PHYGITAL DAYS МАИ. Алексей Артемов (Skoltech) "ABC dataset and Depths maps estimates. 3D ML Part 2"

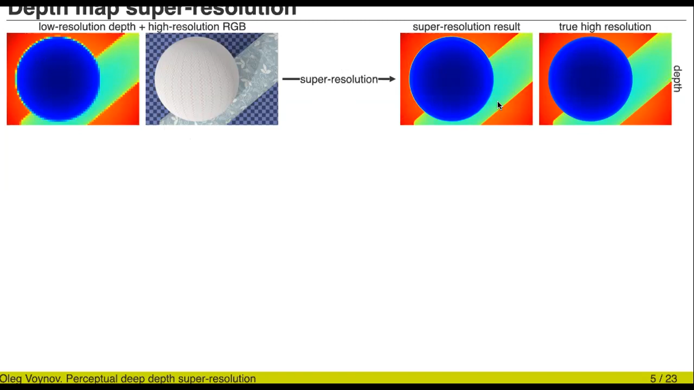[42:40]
Результатом сверхразрешения будет увеличенная карта глубины, на которой реконструировано больше деталей.
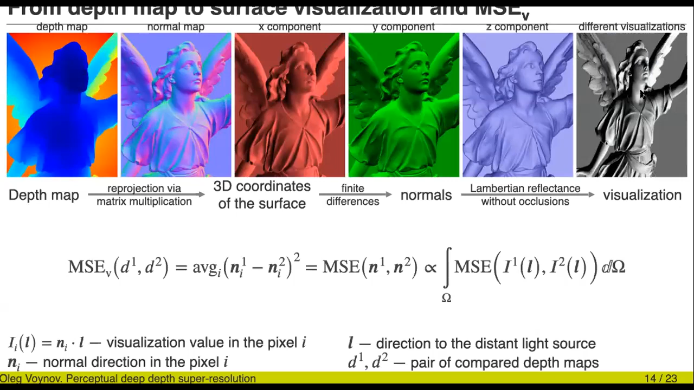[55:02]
Ну и в результате мы просто визуализируем, значит, вот этот вот объект таким образом. Можно показать, что среднеквадратичное отклонение между визуализациями двух карт глубины, да, то есть на значение нашей метрики, которую мы собираемся оптимизировать. Если ее усреднить по всем направлениям света, по всем возможным направлениям света, потому что вы понимаете, что если я беру другие направления источников света, я буду получать просто другой рендер, другую визуализацию.
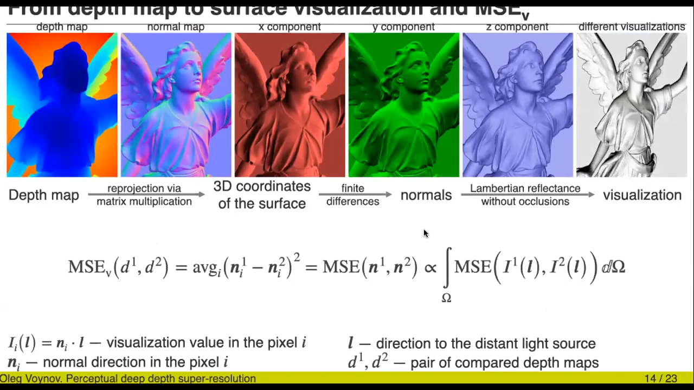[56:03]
оно пропорционально среднеквадратичному расстоянию между соответствующими картами нормальной. поэтому мы вот таким образом определяем нашу метрику, которую мы оптимизируем. Но что мы дальше сделали? И вот у нас получается визуализация финальная, она приблизительно так выглядит, как здесь справа показано. Значит, мы взяли ряд репрезентативных коллекций обучающих, при этом интересно, что мы взяли как синтетические простые и сложные коллекции,